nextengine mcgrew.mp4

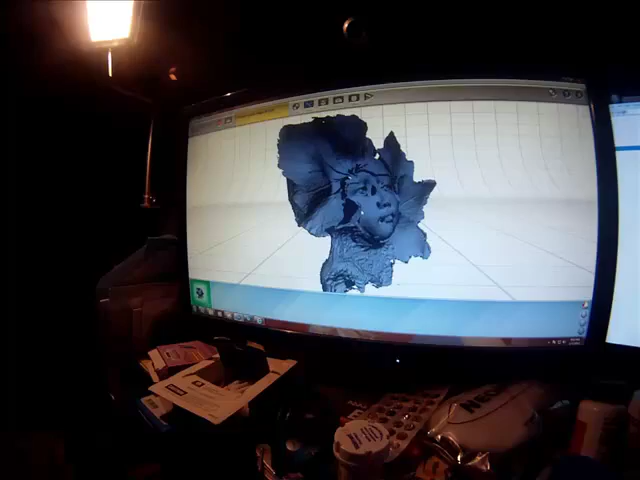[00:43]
You can see the holes in the left side of the face. The software intuitively does its job.
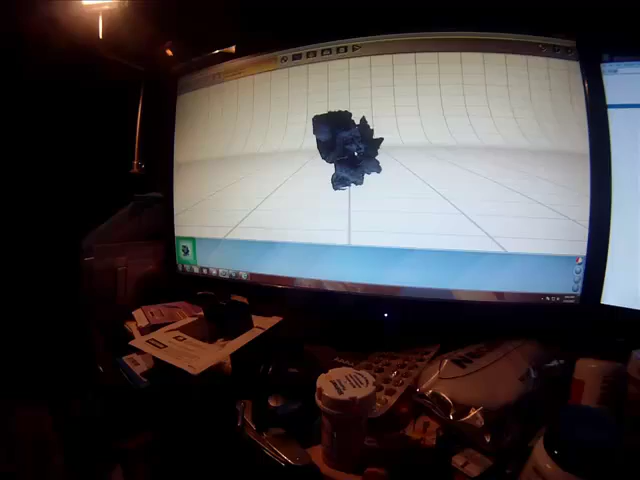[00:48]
And then when I bring it back forward,
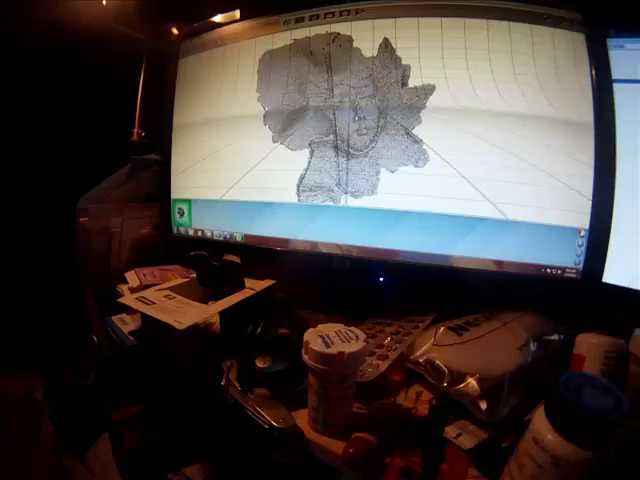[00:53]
you will see that the hole has begun to get filled.
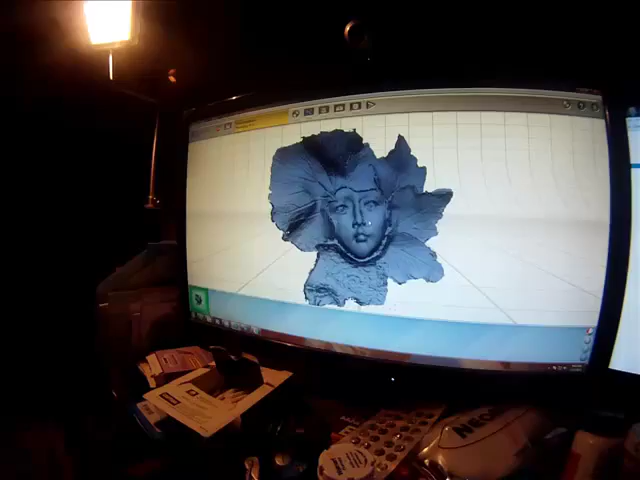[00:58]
You can see the filling all to the left of the eye there where that hole was. In just a second we'll go on and show you the results. Now I took this raw data at this point
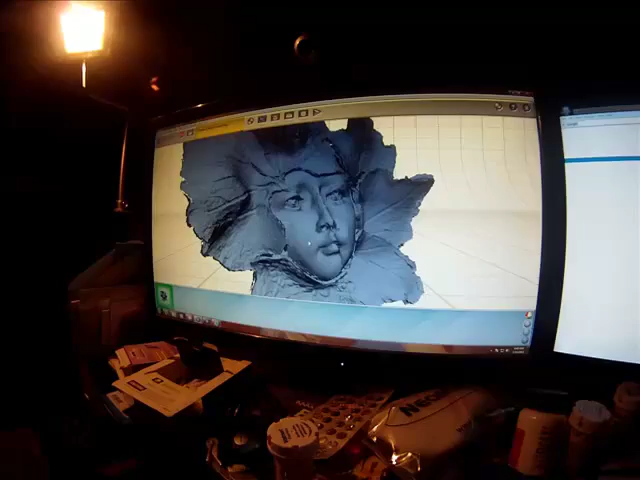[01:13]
without any kind of cleaning whatsoever and took it straight.